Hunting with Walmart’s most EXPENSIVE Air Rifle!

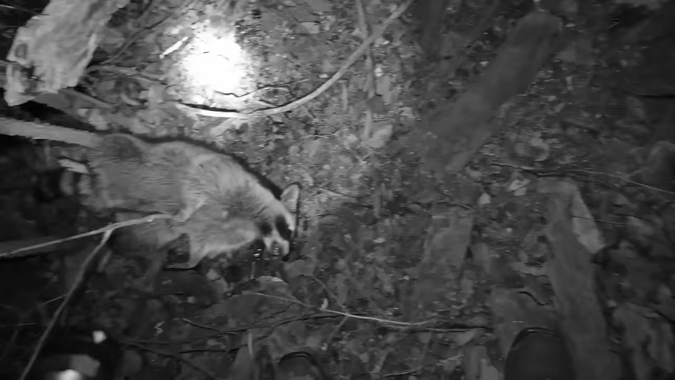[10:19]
Finally, a coon that didn't almost get away. Very successful night tonight. Make sure to subscribe if you like hunting and click one of these videos for my second channel. And I'll see you guys in the next video. See you guys in the next video. See you guys in the next video.